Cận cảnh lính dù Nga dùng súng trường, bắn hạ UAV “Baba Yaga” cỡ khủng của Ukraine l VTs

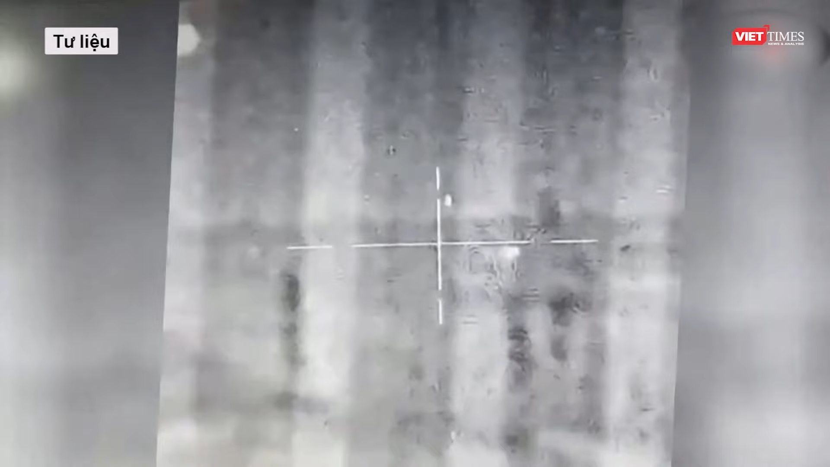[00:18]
Đoạn clip đen trắng dài 30 giây được ghi lại bằng thiết bị nhìn đêm cho thấy thứ gì đó giống như qua copter UAV bốn cánh và người lính đang cố gắng đưa nó vào tầm điểm nhắm bắn.
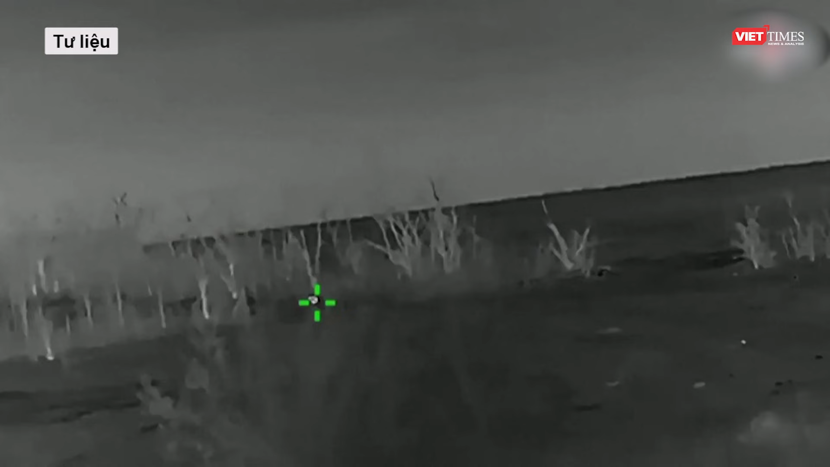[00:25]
Có thể nghe thấy tiếng đạn khi binh sĩ này bắn từng phát vào chất UAV.